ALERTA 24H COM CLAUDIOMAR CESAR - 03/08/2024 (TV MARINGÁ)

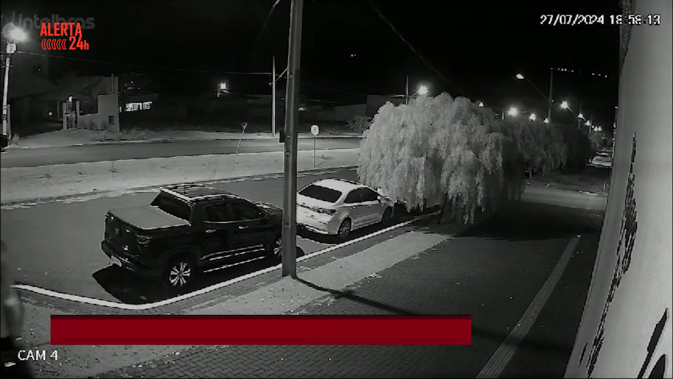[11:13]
Olha, uma carreta desgovernada causou uma imagem impressionante também nessa semana aqui em Maringá. Ela desceu ali na rua, lá no Jardim Espanha, isso aí.
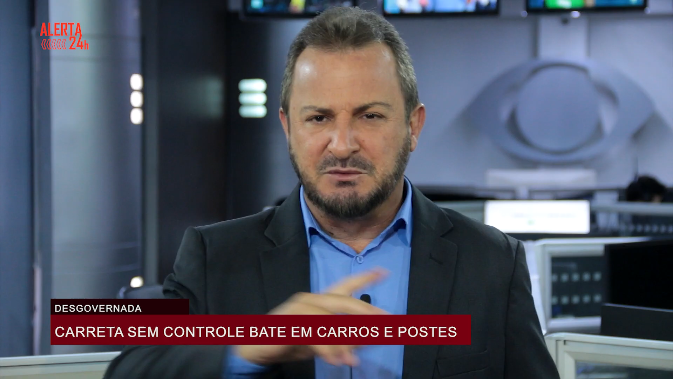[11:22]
Foi batendo em carro, derrubando o poste, uma loucura. Veja com a Nádia Lopes. As imagens de câmeras de segurança mostram a carreta completamente desgovernada.
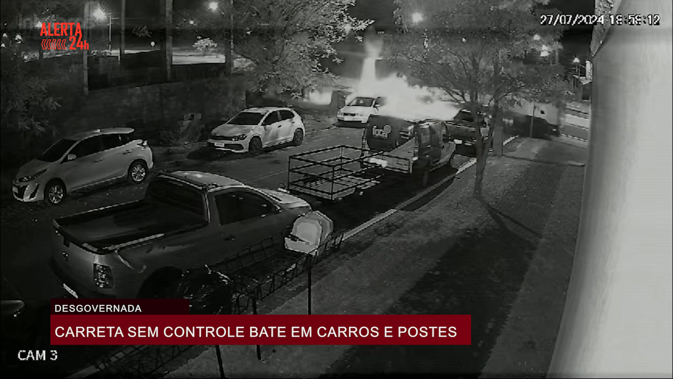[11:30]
Primeiro, o caminhão atinge um poste e, em seguida, atropela sete carros que estavam estacionados.
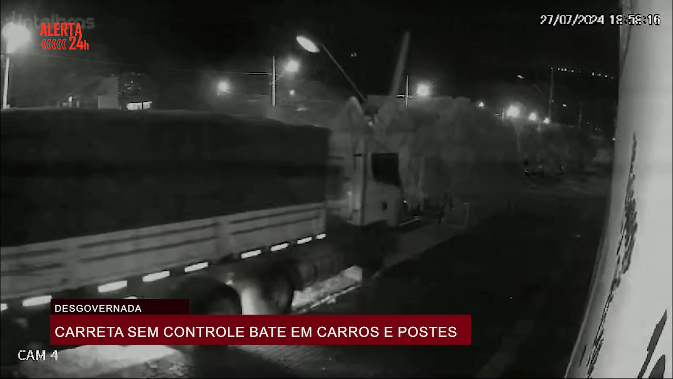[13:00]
e acabou atingindo pelo menos sete carros que estavam estacionados ali. Alguns reparos ali no local já foram feitos,
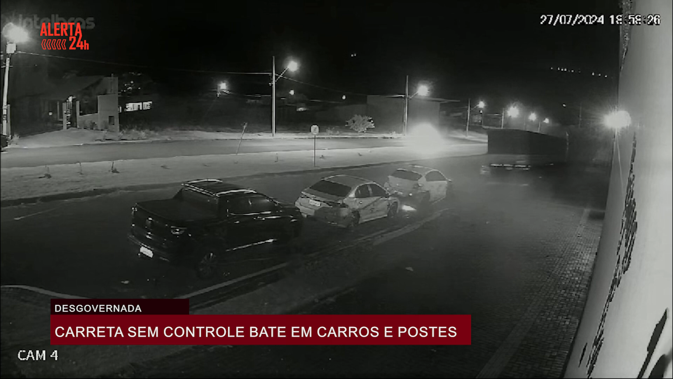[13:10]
inclusive, pelo próprio motorista do caminhão. Segundo informações de testemunhas e também do condutor aqui da carreta,
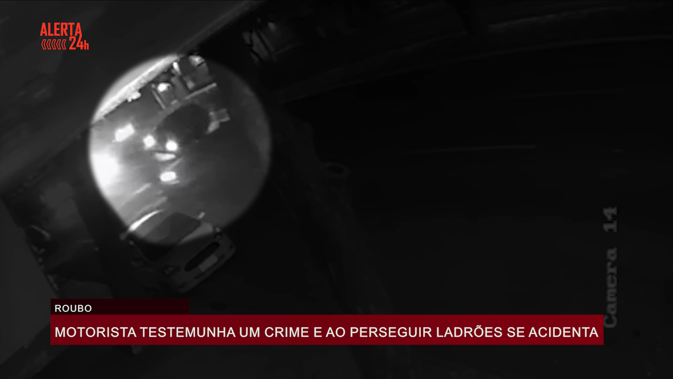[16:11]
A moto estava sendo perseguida por este carro, que perde o controle da direção, capota e atinge o poste. Os dois estavam em alta velocidade. Veja novamente as imagens das câmeras de segurança. O veículo, completamente destruído, ficou com as rodas para cima.